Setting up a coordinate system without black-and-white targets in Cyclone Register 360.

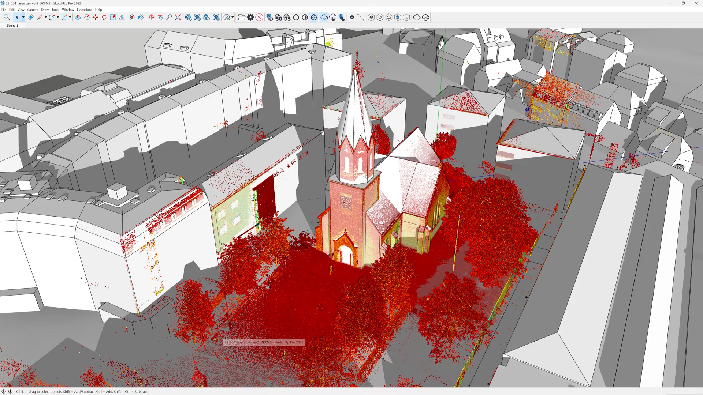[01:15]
to show you the end result so this is the laser scan and this is sketchup
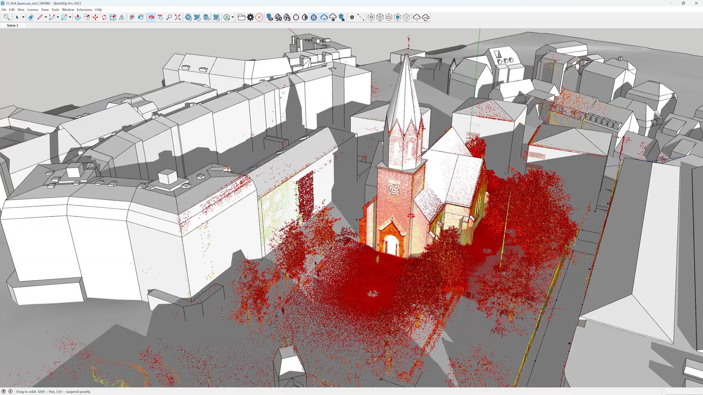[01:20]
with scan essentials and i've built the church from the laser scan and
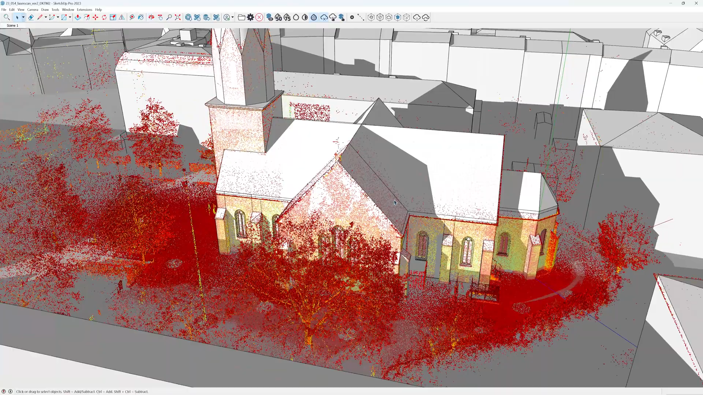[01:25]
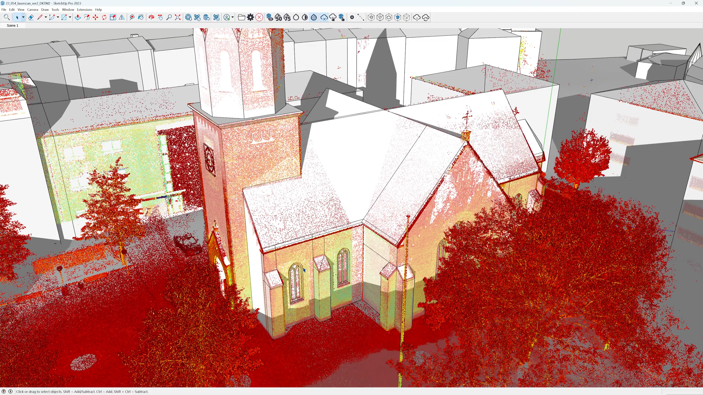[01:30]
what was important was the precision of the windows so if we go back to cyclone 360
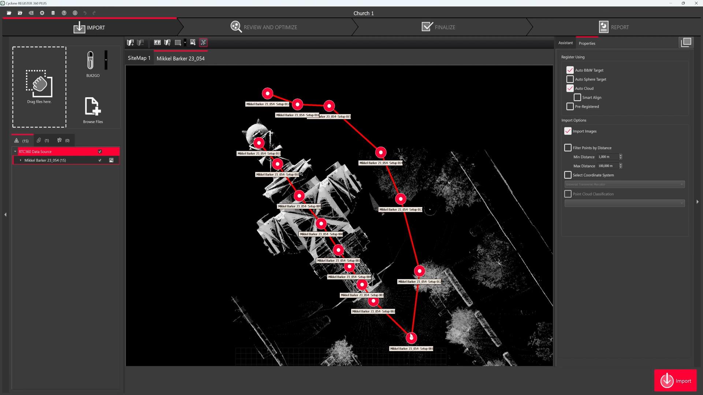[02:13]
just as a info if you right click you can pan around and with the mouse will you can zoom in and the way you only or the way you make sure that you only import parts of the point clouds are that um is that you create bundles so at the moment there is one bundle because all the setups are connected by links and you can see over here there is only one bundle if i turn it off everything disappears
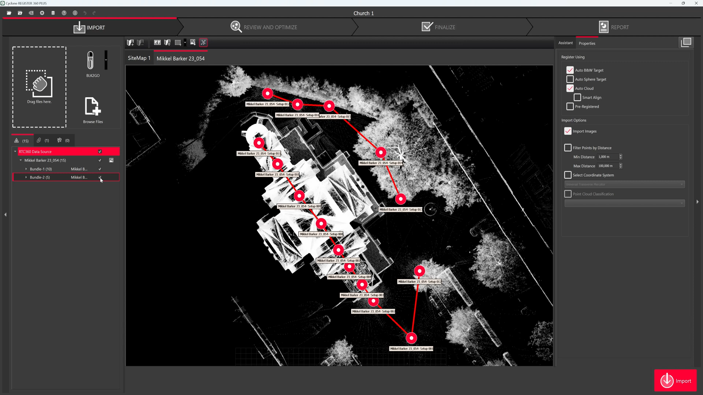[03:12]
then i can go down at the bottom and press delete link that creates a new bundle and we can turn off we can turn them off separately and i'll go down and i'll delete this link the pan out
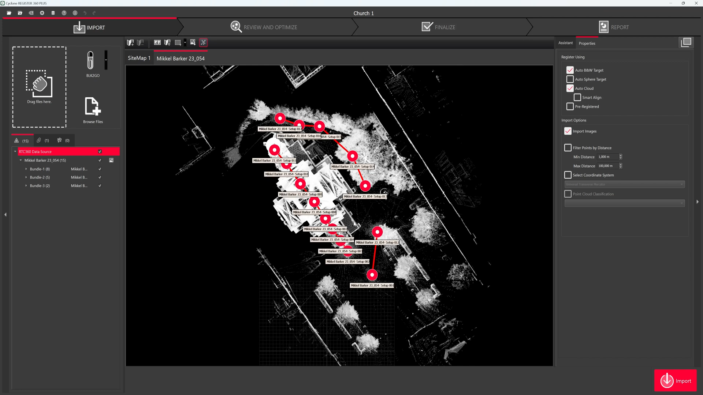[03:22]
and now we can see that we have three bundles i'll leave that off and i'll leave those off that off and only import these two up to the or to the right you can see there is the auto black and white target detection and we'll also unmark this because that will take some time for it to well the software will be looking for the black and white targets so i've disabled that and then we can press import
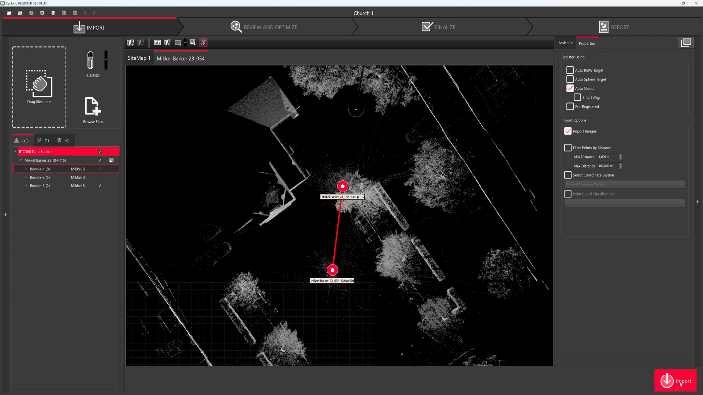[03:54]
it's going to take some time and i will get back
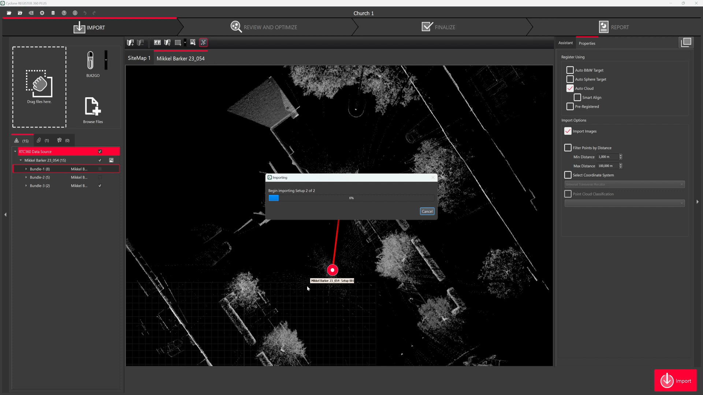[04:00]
so cyclone has imported the data and we can press ok
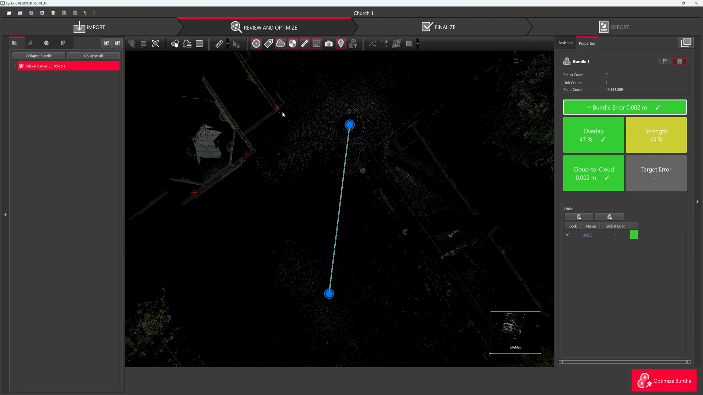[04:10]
it has also saved some setups i've done earlier i'll just delete those videos to show you how things will look when you first get in the scan or the setups and again we can zoom out using the mouse wheel and pan using the right the right mouse button so now i want to place targets manually and i actually had
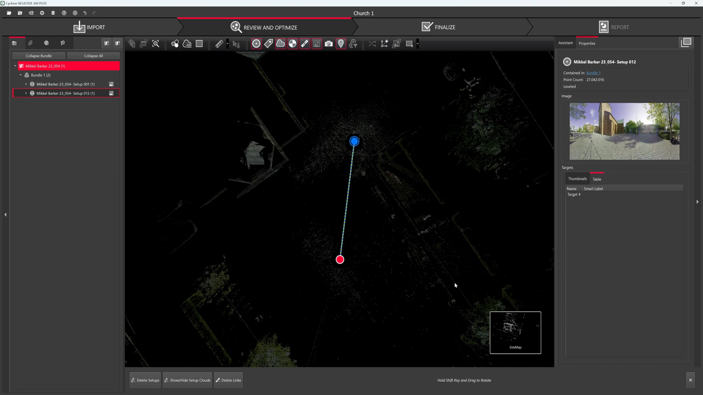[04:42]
targets set on a garbage can here and here and over at by a post here and i will go down at the bottom select bundle cloud
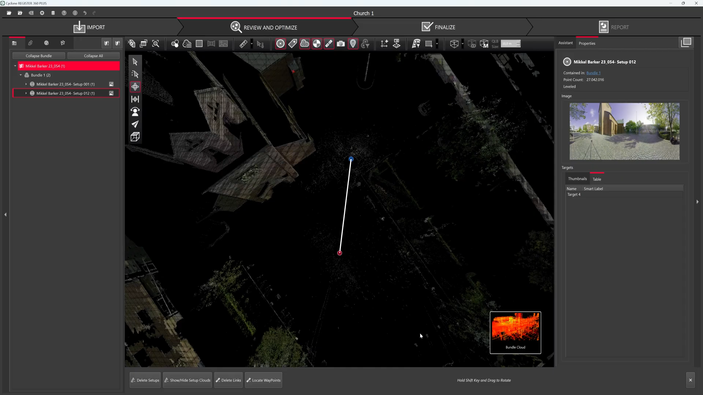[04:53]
and i can pan around and now i want to set a mark manually but i'm missing an option up here
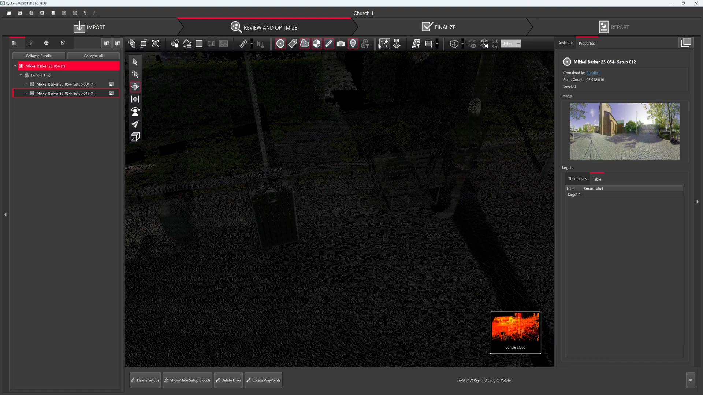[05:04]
and that took me some time well i got help so
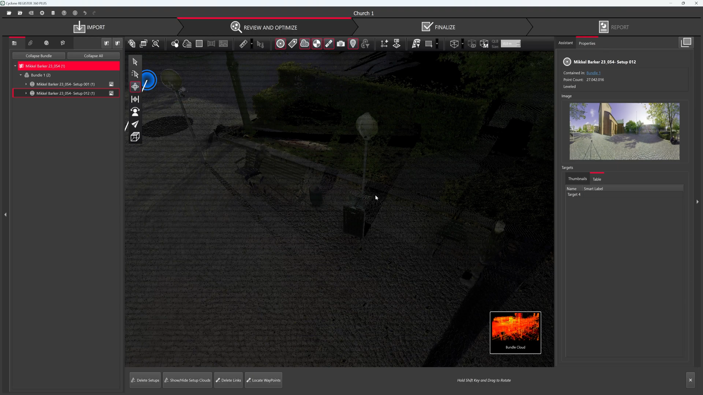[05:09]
the way i got it to show i can go back to the bundle i will mark a setup with the left mouse key and then right click and select show in setup cloud view and what you can see is there's now an option up here that says edit target
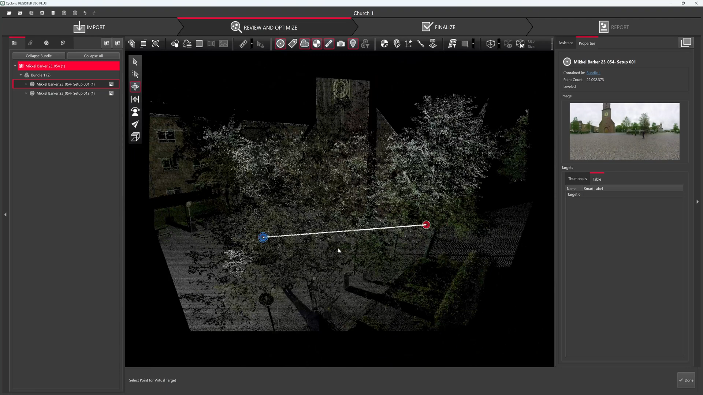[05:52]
so it was placed right there so in order to select it you have to
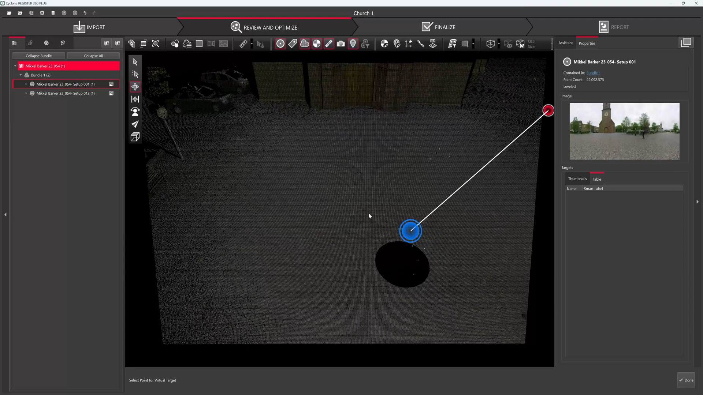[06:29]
i'll just go back to show you we can right click and say show in setup cloud viewer
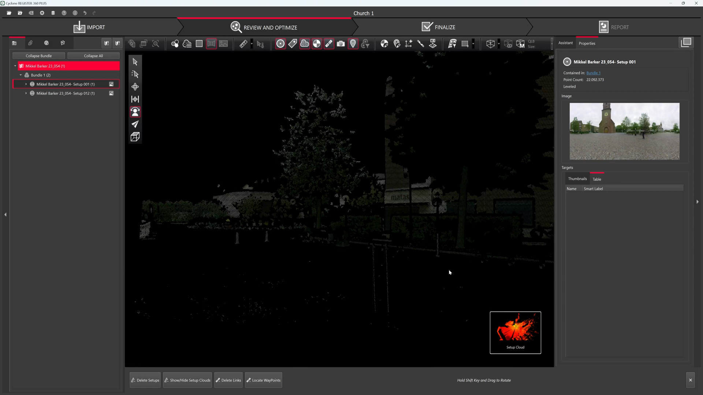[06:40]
and then we can use the rotate tool there's two options rotate orthographic and just orbit so going back
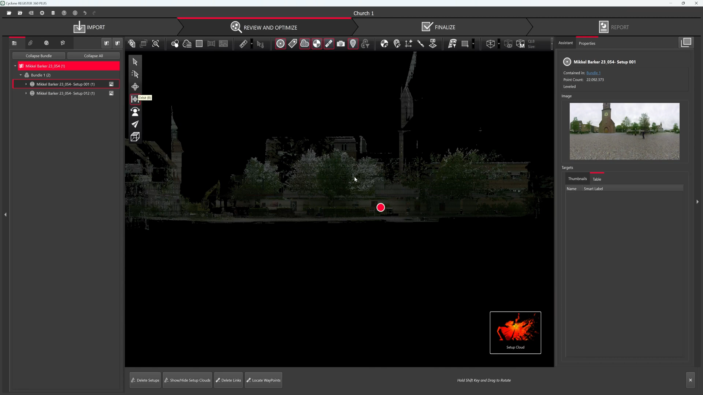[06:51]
we could also select
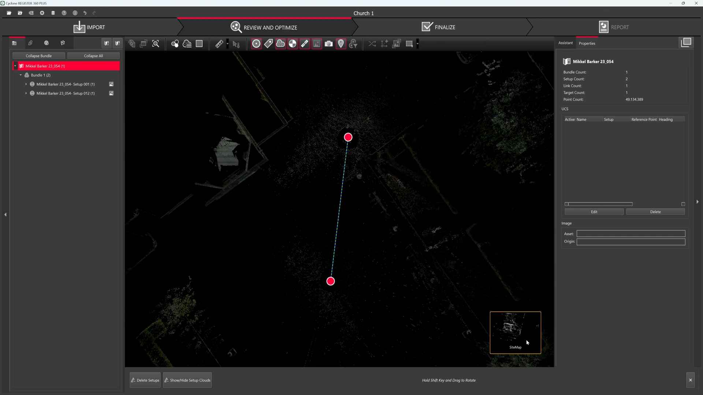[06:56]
not there press the bundle the bundle cloud will that work as well
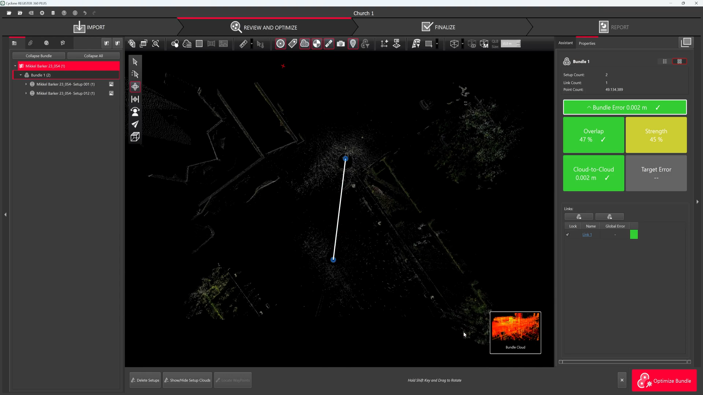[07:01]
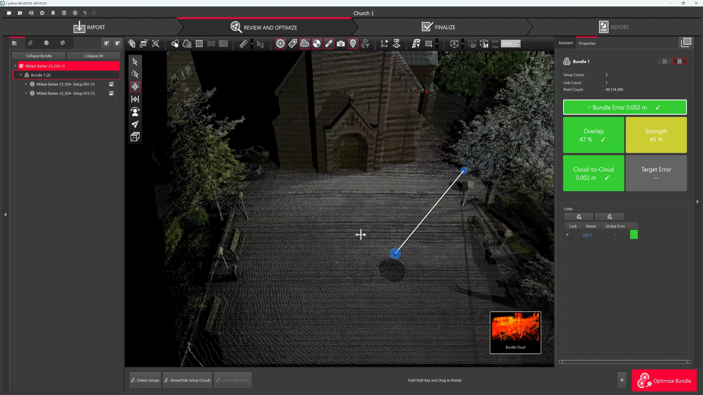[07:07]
yeah well when i select that i don't get the option to create marks
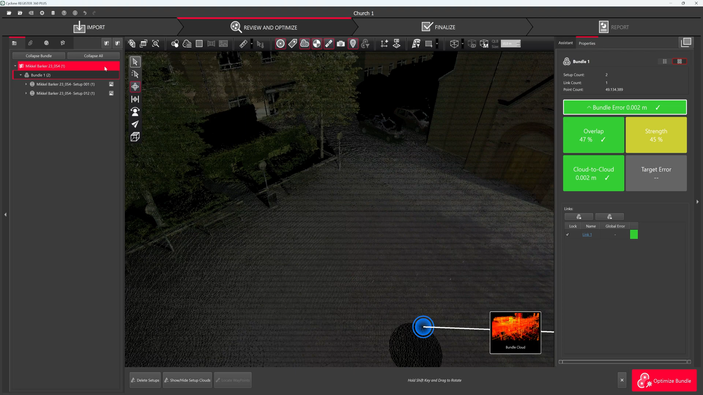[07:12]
so let's see side map
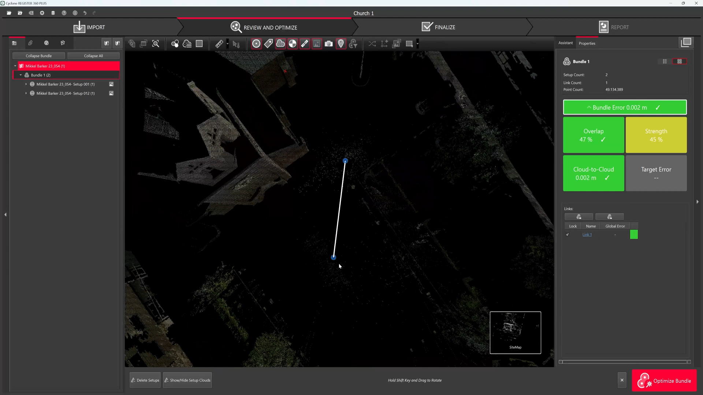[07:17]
again right click show in setup cloud viewer select orbit
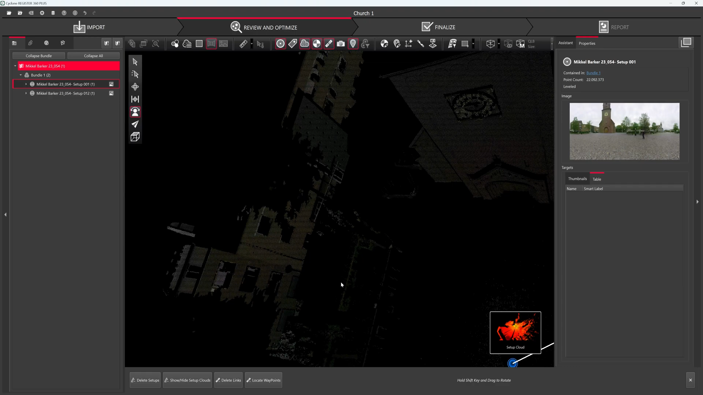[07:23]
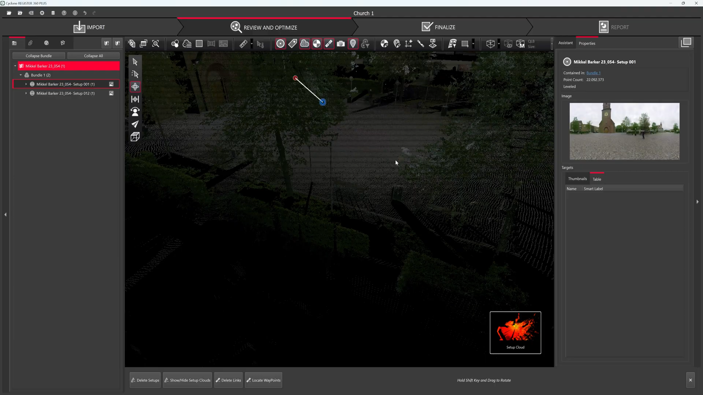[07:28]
and oh here it is this is the garbage can
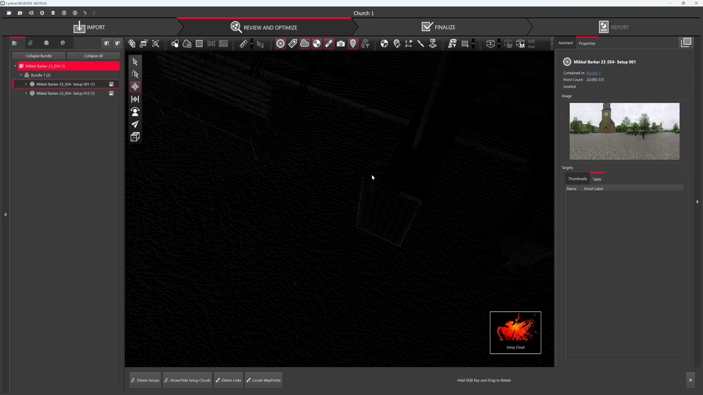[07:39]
and we'll zoom in it might be difficult to see i'm trying to figure out a good angle so i can see the corner